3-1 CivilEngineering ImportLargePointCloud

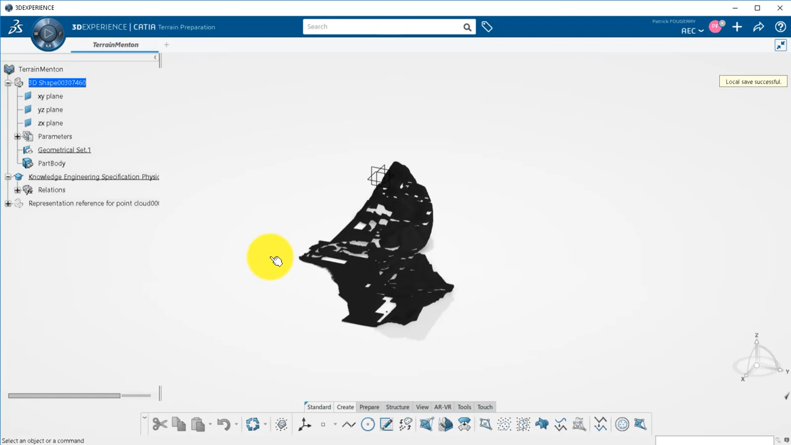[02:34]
Now that the import is done, a specific representation for your point cloud has been added to your specification tree.
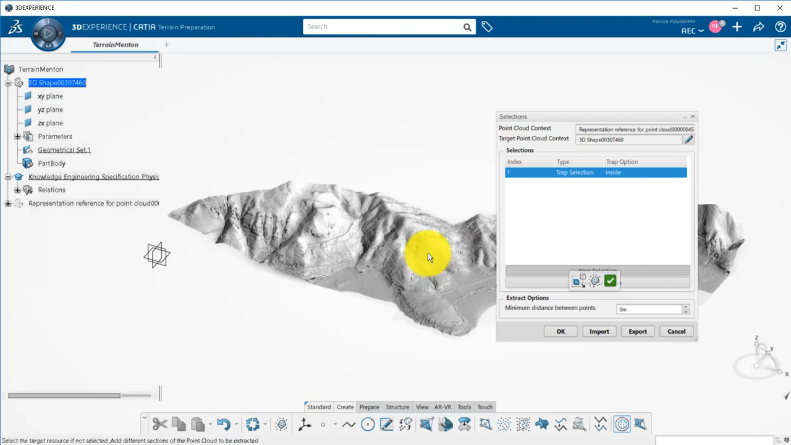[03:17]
zoom in the area I want to work with, and create a trap with the mouse.
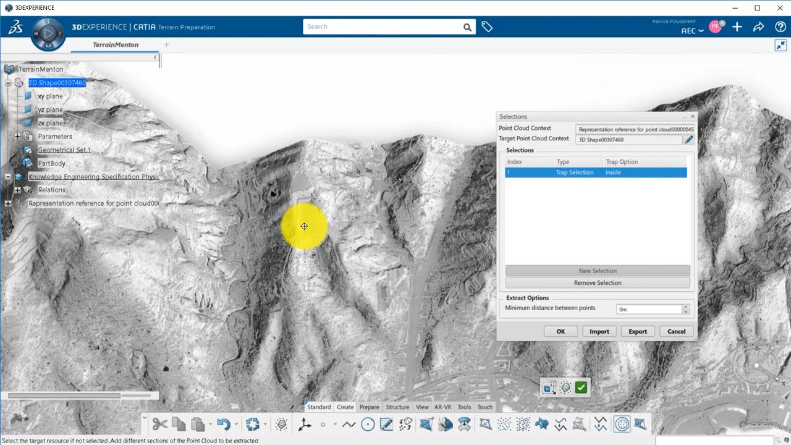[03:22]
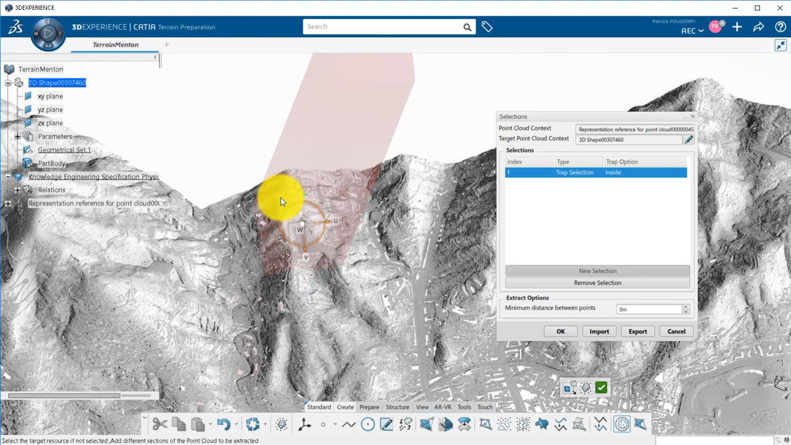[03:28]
This creates a bounding box that I can manipulate.
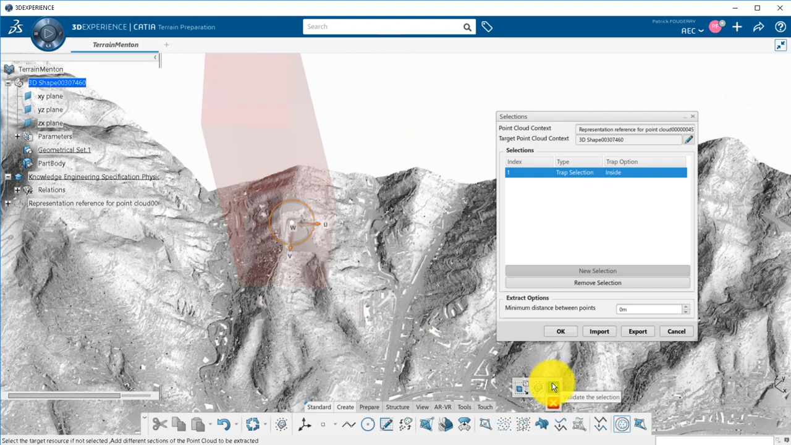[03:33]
Once I validate,
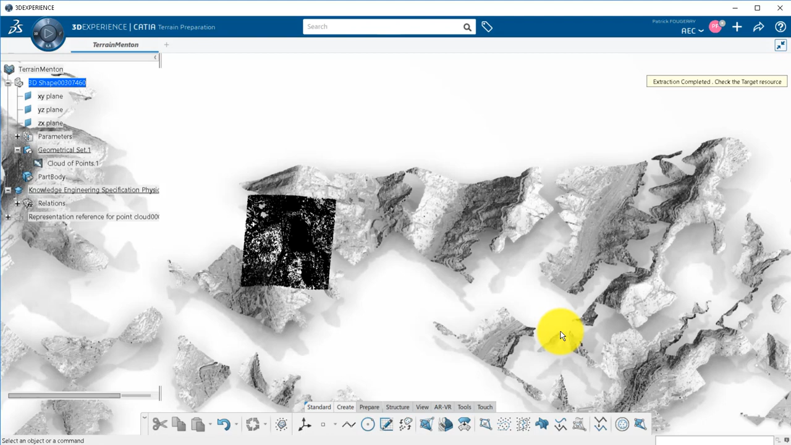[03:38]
an area of the point cloud has been extracted and added to my tree shape.
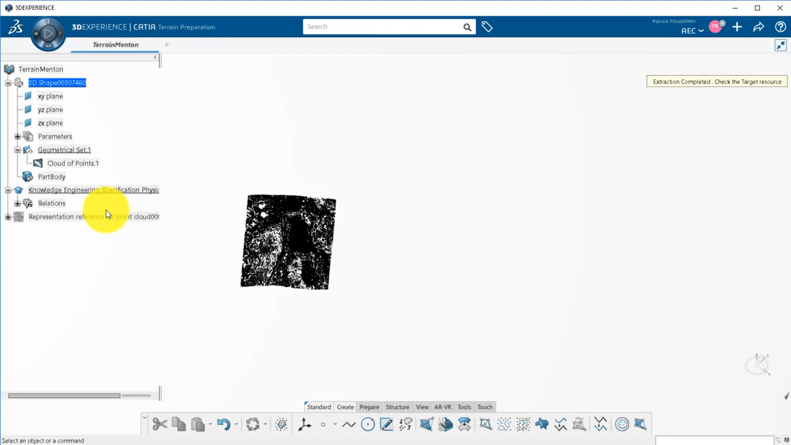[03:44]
This can be used to create a terrain and you can get more information on this by looking at the Create Terrain tutorial.
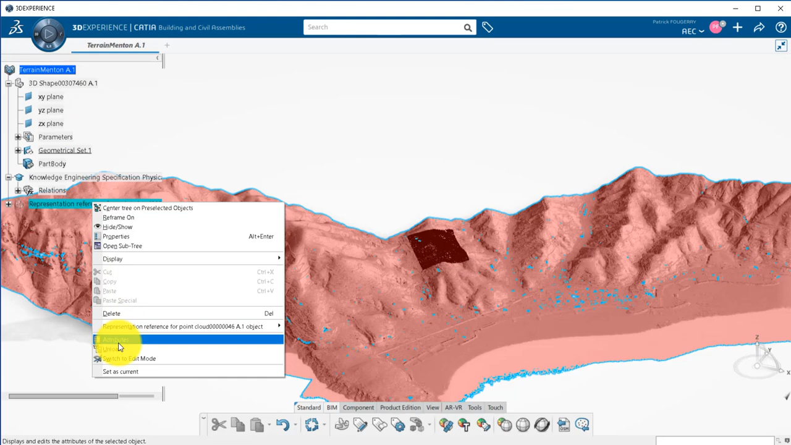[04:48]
Unloading it will not remove it from your product structure, but just unload it and free space from your memory.